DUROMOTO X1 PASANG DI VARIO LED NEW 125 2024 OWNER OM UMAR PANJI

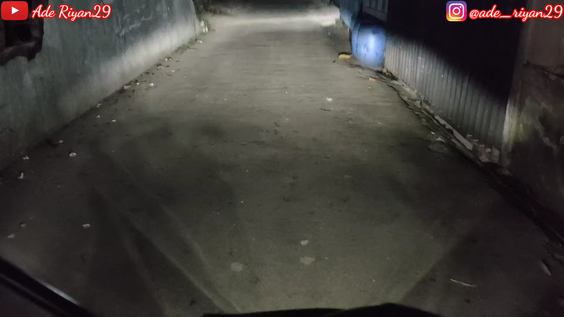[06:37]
lampu senjak maka lampu utama yang menyala ini untuk hasil cahayanya kalau kita menyalakan lampu utama